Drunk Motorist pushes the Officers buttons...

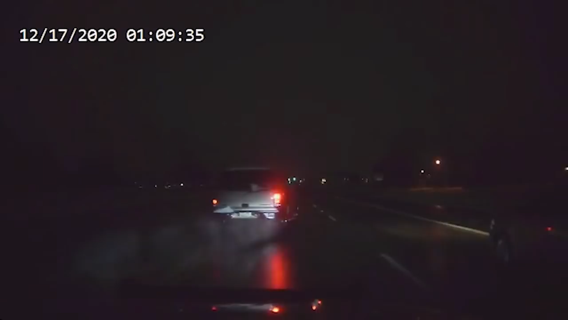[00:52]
The video for today is going to show an officer making contact with a man and arresting him for drunk driving. What you should be watching now is the gentleman driving and you should have a pretty good idea of what caused the officer to pull him over. As you saw in the introduction, the gentleman thought the officer had some other motives for why he pulled him over.
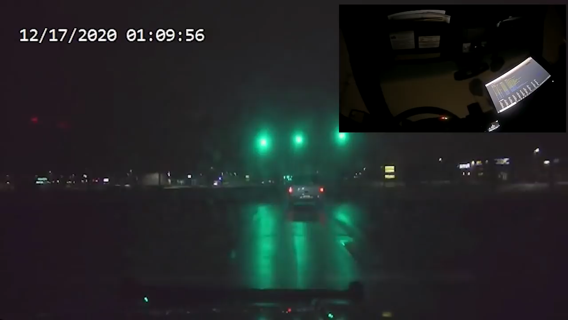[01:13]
This one's a little bit different than some of the OVI's I've shared. Because with this one, I am going to show the guy in the BAC room getting his BAC test results. As well as what happens between him and the officer afterwards. Because this one was a little different than some of the ones I've shown you in the past. With all that being said, I hope you enjoyed this video. I hope you learned something. And I'll talk to you soon.